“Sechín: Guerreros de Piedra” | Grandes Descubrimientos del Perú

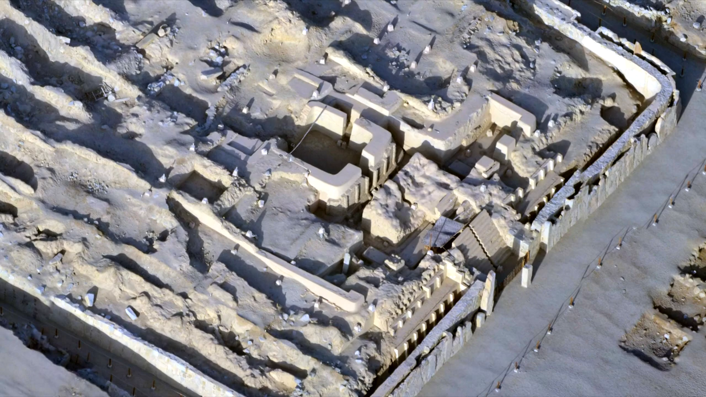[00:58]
Este es el Templo de los Guerreros de Sechín, uno de los más importantes complejos arquitectónicos del antiguo Perú.